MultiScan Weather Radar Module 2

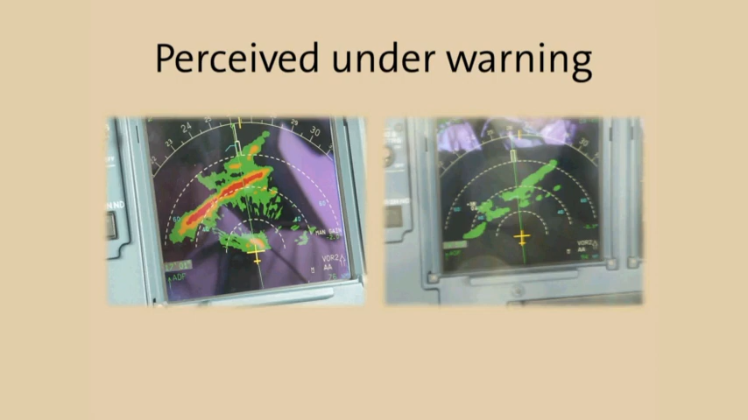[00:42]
However, other crews in low reflectivity environments use a moderately low tilt setting and calibrated gain. In these cases,
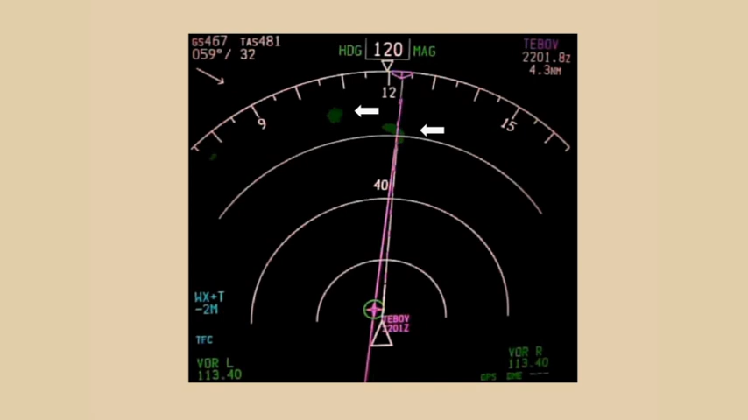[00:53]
most thunderstorm cores paint green on the display and these cores are considered a substantial threat. When Multiscan paints the core red, as in this picture, and the edges of the cell are displayed as yellow and green,
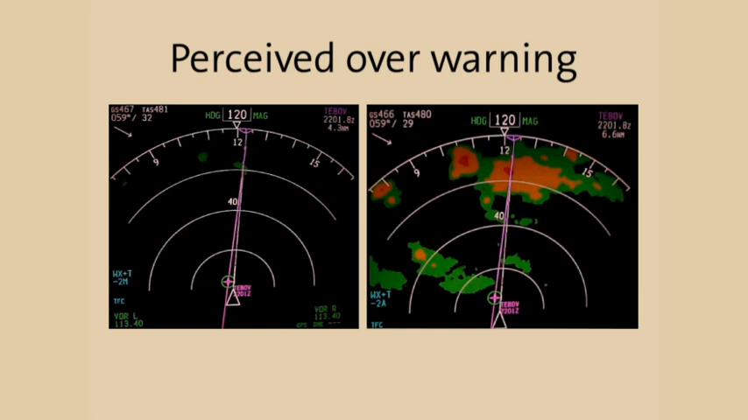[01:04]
these crews consider the radar to be over warning. The fact of the matter is that because Multiscan uses variable temperature based gain and because geographic weather correlation causes the radar to be far more sensitive in low reflectivity environments, most flight crews will see more than they are used to seeing. This series of pictures is taken over the Gulf of Thailand.
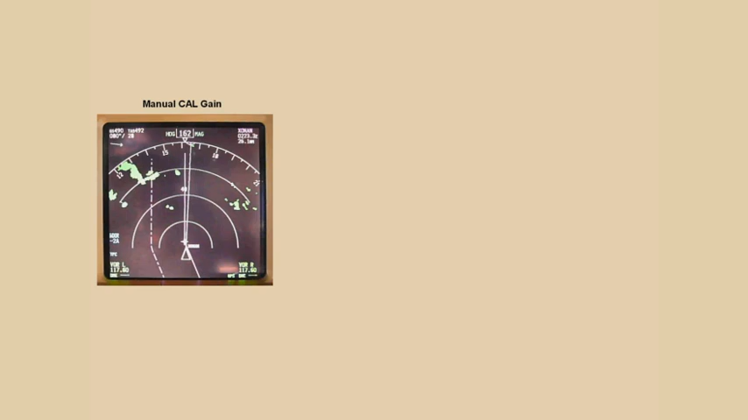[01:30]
Note that in manual mode, in calibrated gain with a minus two down tilt, only thunderstorm cores are shown.
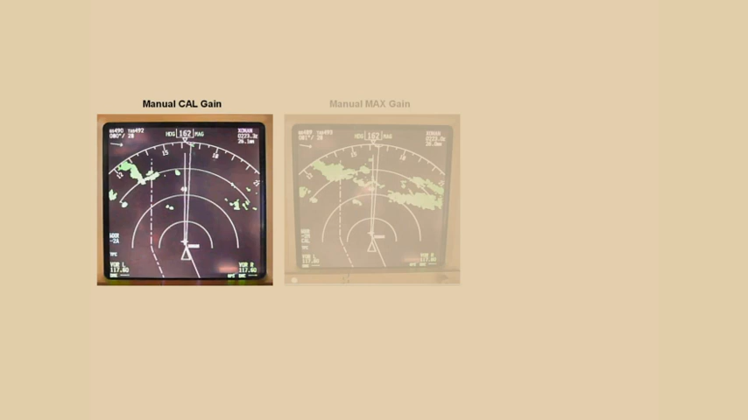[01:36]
When manual max gain is selected, the weather ridge line is visible to the flight crews. However, because the Gulf of Thailand is a low reflectivity environment, auto-cal gain actually shows more of the storm than manual max gain does. With the radar in auto, Multiscan is painting the full extent of the cells. Cores are yellow. Green represents an area of light to moderate chop, but severe turbulence would not be expected.
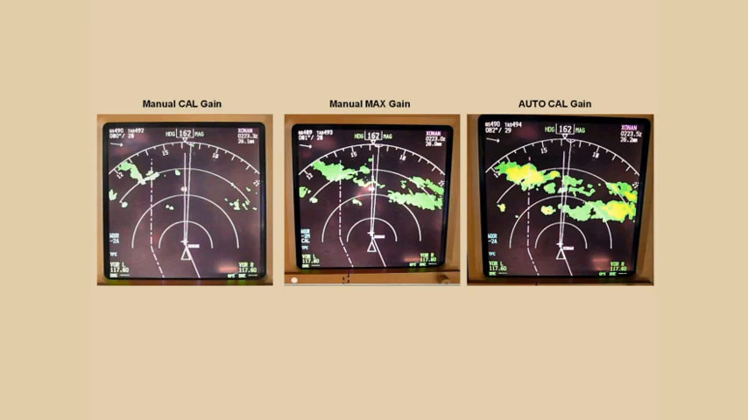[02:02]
If you believe the radar is showing too little, we encourage you to experiment with what is being displayed. In this case, when the crew penetrated the green area, they experience light to moderate chop. For crews that believe the radar is showing too much, we encourage you to experiment as well. The true extent of the storm is now visible, so flight paths that take you through green are acceptable.
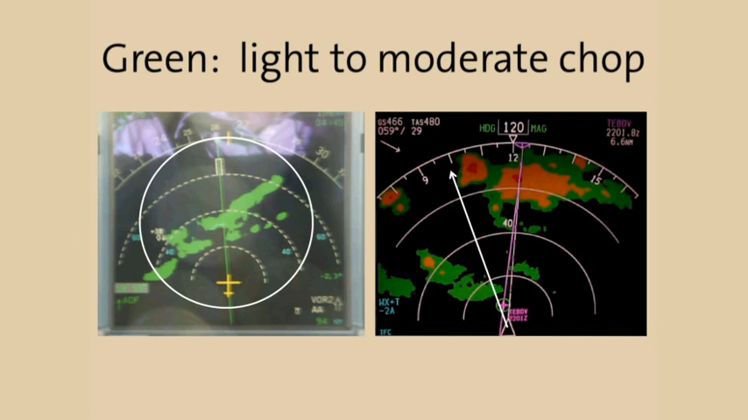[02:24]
In both cases, green represents light to moderate chop during Multiscan Cal Gain auto operation. An increase in green returns will also occur as weather nears the aircraft.
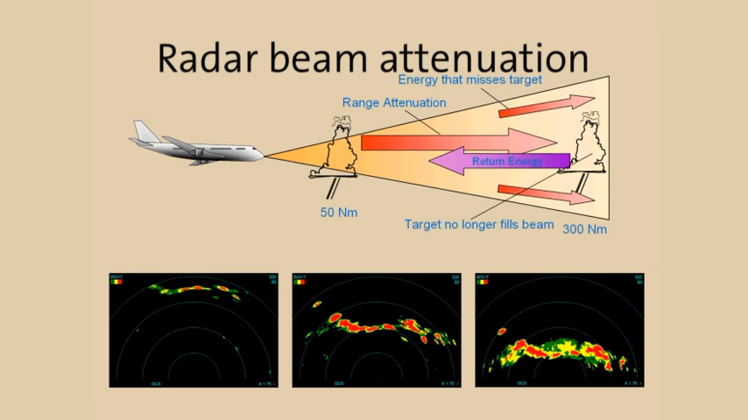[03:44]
In fact, due to features such as geographic weather correlation and automatic temperature-based gain, the radar now sees more of the actual extent of the storm than could be seen with older radars. Note in this picture how the storm fills in as it approaches the aircraft and the attenuation of the radar beam decreases.
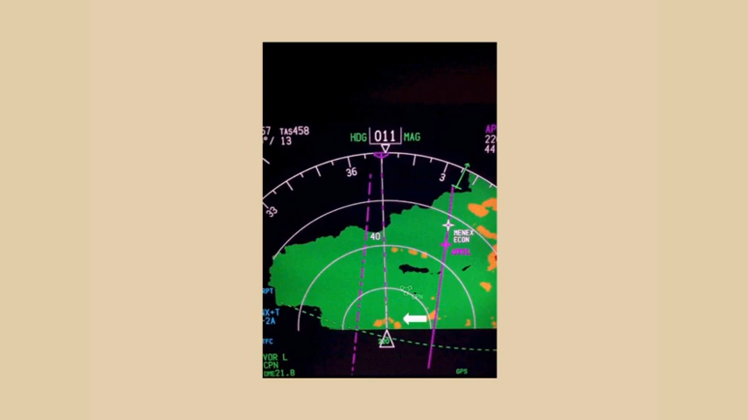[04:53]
As can be seen in this video, the effect occurs approximately 7 miles from the nose of the aircraft.
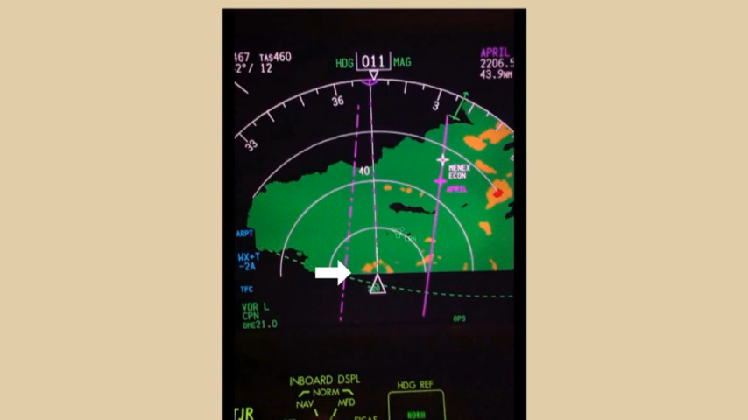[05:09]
In stratiform rain conditions, the blooming may be ignored.
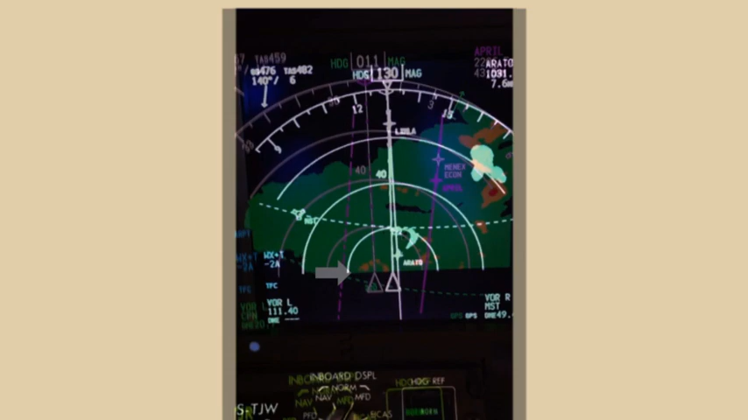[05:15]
In this video, the radar has detected convective activity below the aircraft, and at 7 miles, the weather return blooms across the flight path.